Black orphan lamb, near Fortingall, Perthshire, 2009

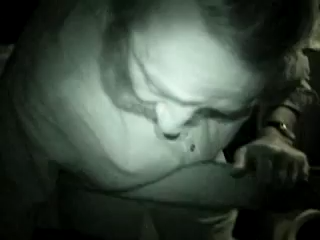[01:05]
That's what we'll call you, Paul. Only the lonely. Oh, look at that. Eating pellets, see. Look.
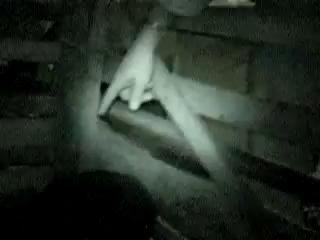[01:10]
Yep. It's actually eating dried food out. Oh, don't scare off it, Paul. Look at that.